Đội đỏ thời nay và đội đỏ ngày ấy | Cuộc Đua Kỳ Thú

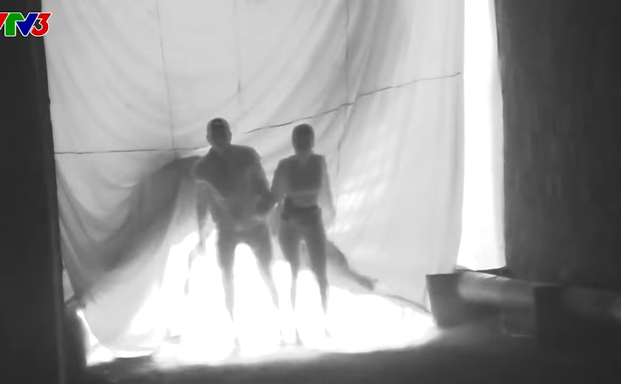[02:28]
Ôi, rồi không biết cái gì luôn. Đang đi ngồi nắng thì mắt đỏ lên hết, bước vào cái hầm sụp tối thui.
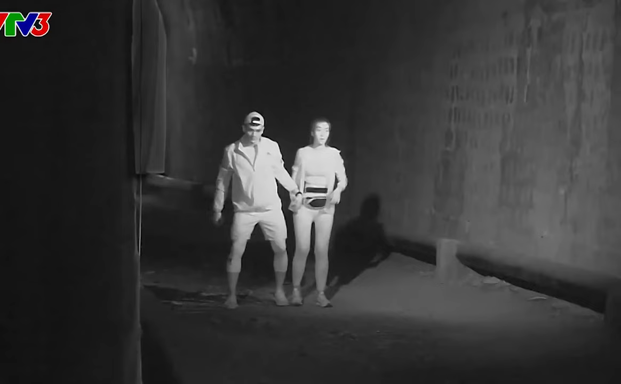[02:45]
Đá cái chân xem động cái gì không. Đá cái chân nè, đá cái chân kia. Một.
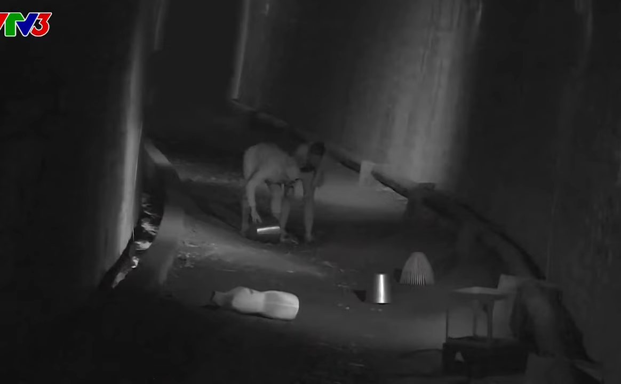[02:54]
Không dám sợ. Còn mong là mình sờ xuống không có còn gì. Mình hất tay rất là nhanh, hất không hất qua, hất lại.
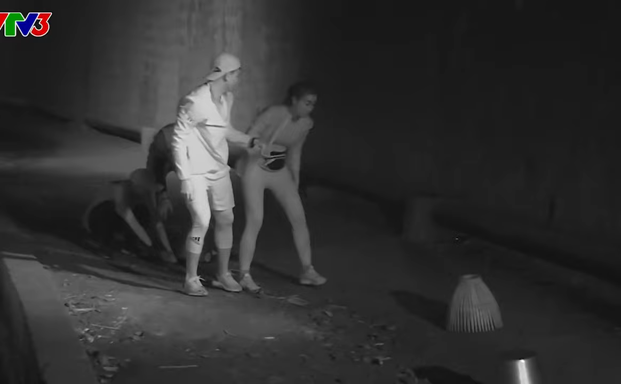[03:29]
Trên bàn tay phải mà cái thùng là con gì á?